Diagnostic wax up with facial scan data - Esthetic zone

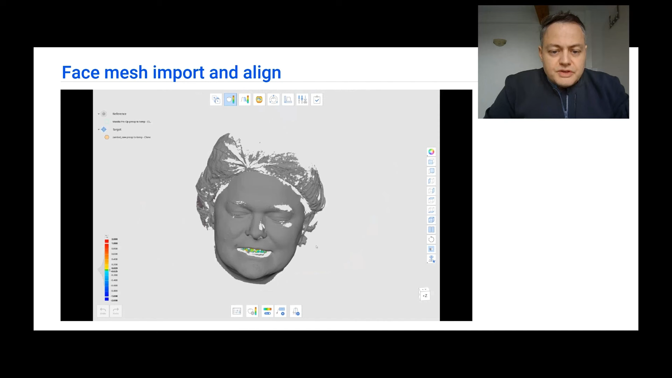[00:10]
and here you are going to see that a good face scanner provides a perfect alignment of objects between the pre-op state and the face without doing any additional work with just one point placement, and you see how green it was when aligning these two scans. Now that the face scan is aligned to the pre-op model, we are going to go one
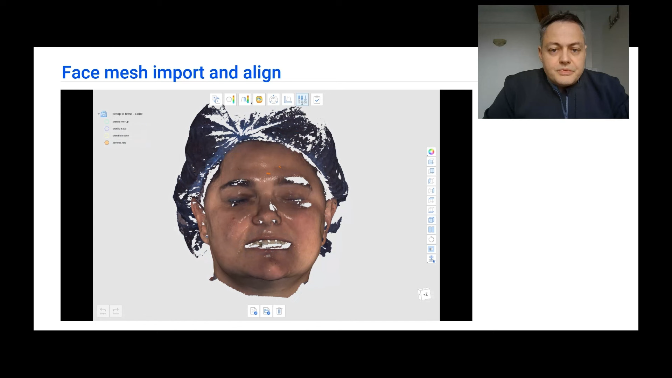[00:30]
step further and actually cut the teeth from the face scan, because we don't need it anymore since the model is just aligned, and delete them.
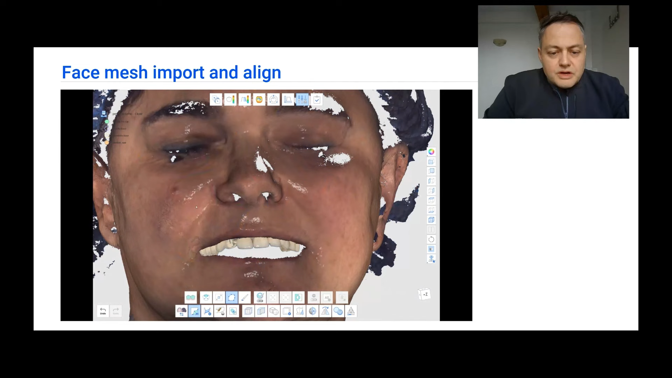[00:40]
And now we are going to have a clear lip curve, and underneath you are going to see the pre-op model and of the maxilla and the mandible. Now that we have both of them, we are going to export the face scan,
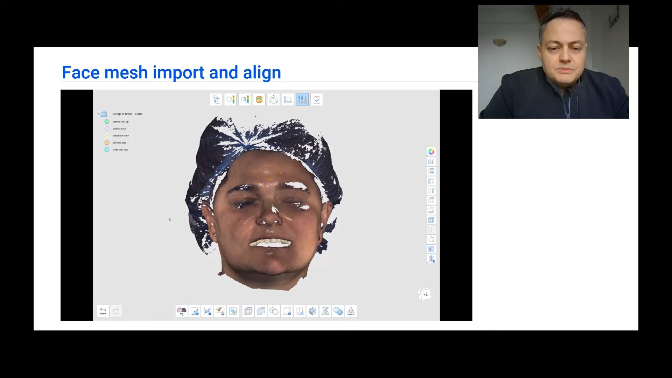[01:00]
and also we are going to merge this set face scan with the maxillary to have a pre-op state of the maxillary and the face at the same time. That is going to also get exported. In this step,
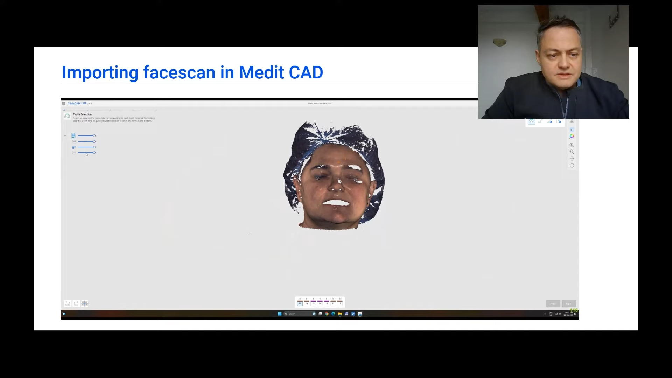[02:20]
on the occlusal plane, and now you can see we have the, as a pre-op, we have the smile of the patient, a three-dimensional smile,
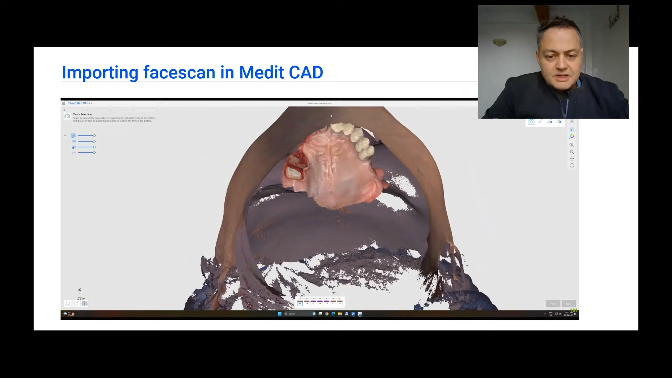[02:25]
and underneath the op state, and we can start working.
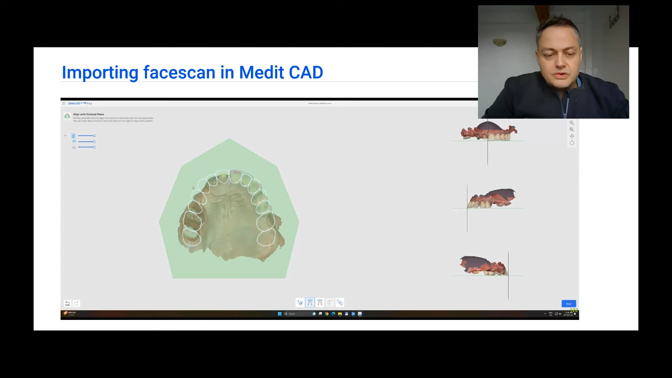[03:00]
and after making sure they are correctly placed, we are going to get one step further, and you are going to see that we have the op state here, but also we can benefit from the
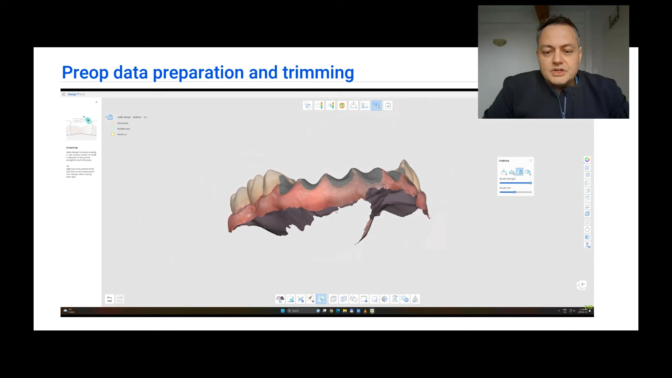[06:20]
never use them on the gingiva at the sides of the extraction sockets. As you can see here, we try to be as precise as possible.